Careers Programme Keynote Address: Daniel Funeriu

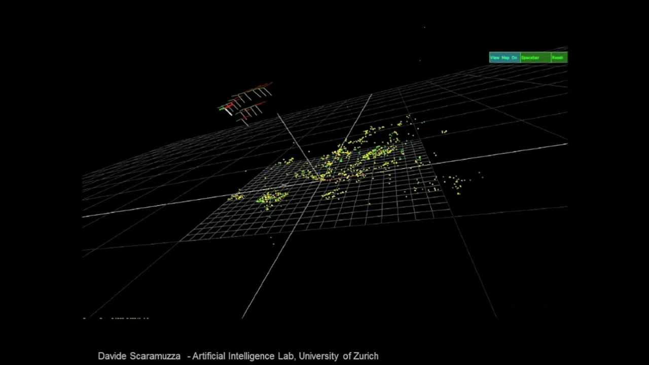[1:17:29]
Flight control was performed by computer vision technique and runs entirely on board of helicopters at 30 frames per second.